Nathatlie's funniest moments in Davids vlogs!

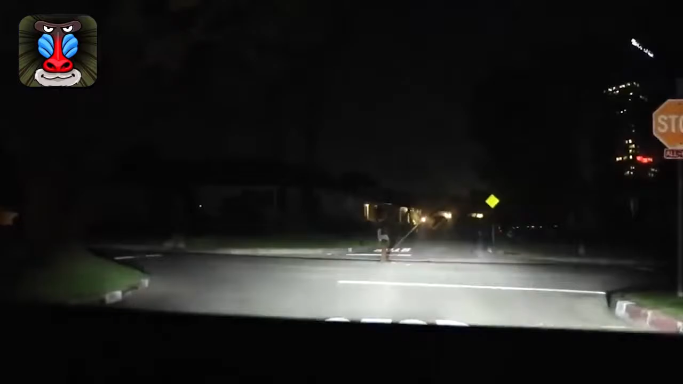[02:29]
Look through my lens. Oh my God. Is he alive? What the fuck is going on? I'm not lying.
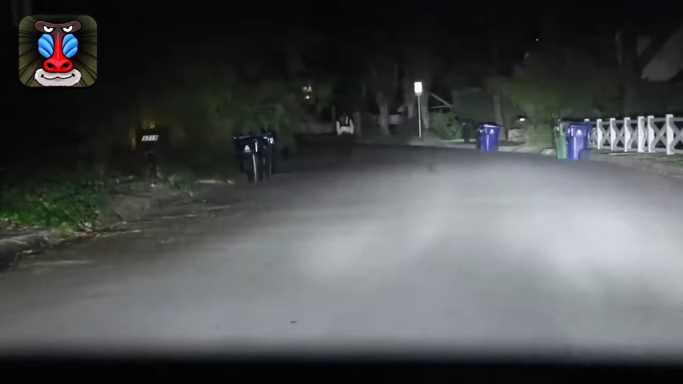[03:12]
He's fucking running. What are you saying? David, please, he's running. Oh my God.
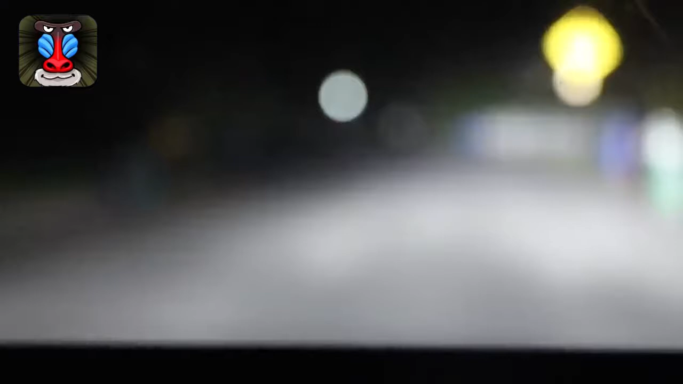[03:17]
David, please. I don't like that. I don't know what to do. I don't like that. Okay, let's talk to him.